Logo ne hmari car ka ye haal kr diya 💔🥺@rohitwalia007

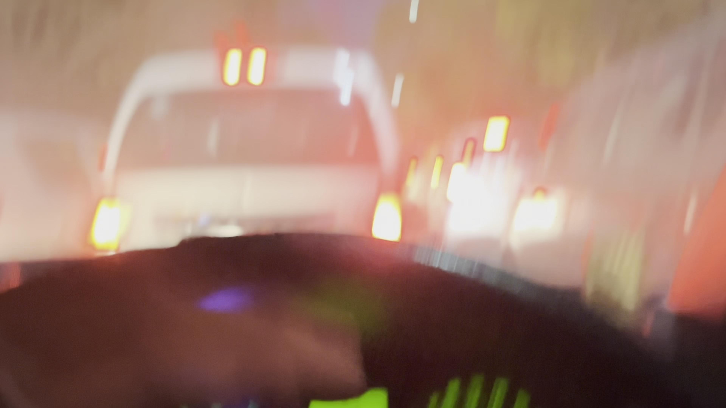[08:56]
अभी शायद फिलहाल को दिक्कत नहीं है आराम से हम जाम को क्रॉस कर सकते हैं